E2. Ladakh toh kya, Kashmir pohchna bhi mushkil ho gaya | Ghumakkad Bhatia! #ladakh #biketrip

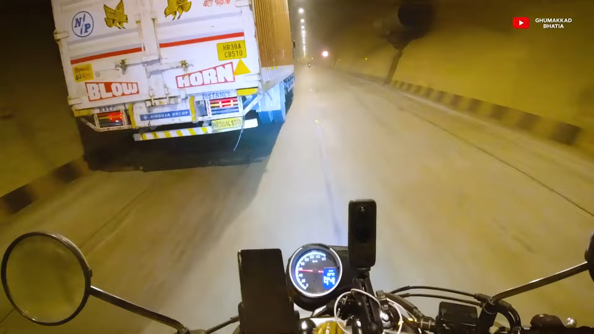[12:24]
बहुत ही बढ़िया यार, योली टनल तो मेरे को पिछली वाली बोला तो श्यामा प्रसाद मुखर्जी टनल से भी ज्यादा अच्छी लग रही है।